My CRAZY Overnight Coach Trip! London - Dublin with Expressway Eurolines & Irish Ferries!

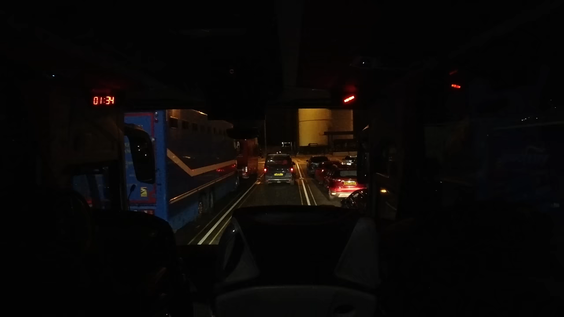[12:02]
And after about 15 minutes in that, we proceeded to drive onto the ship.